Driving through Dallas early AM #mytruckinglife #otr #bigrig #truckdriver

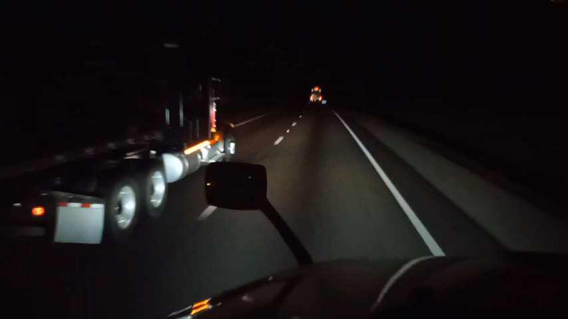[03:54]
yeah there's another Peterbilt this morning that man's all over the place out here too well they all over everywhere but definitely more of them seem like out here well I'm smelling smoke in the air tonight early this morning I don't know where it's coming from I don't think it's cold enough to be a fireplace you know 58 degrees
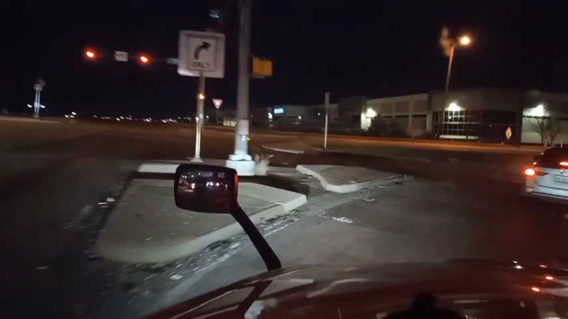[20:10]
let's get out of here let's get out of here oh he's stopping better stop
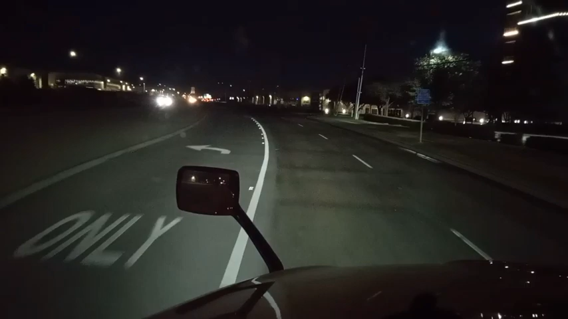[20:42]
into that pick them up truck behind me jeez okay okay and we're gonna make this left turn right up here turn left on market and then we'll be here oh yeah after that box truck we should be good yep we're good we're good
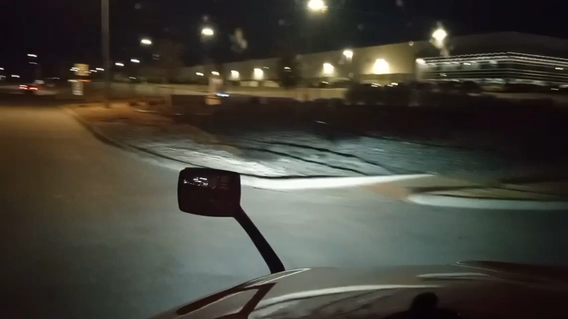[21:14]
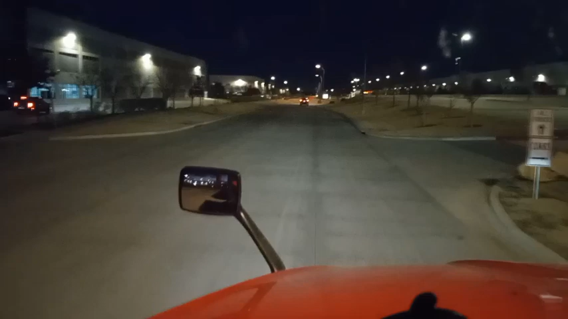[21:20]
all right don't want to turn my hazards on pull up in here i run my hazards when i'm on the yard well these old yard jockeys they run around through here like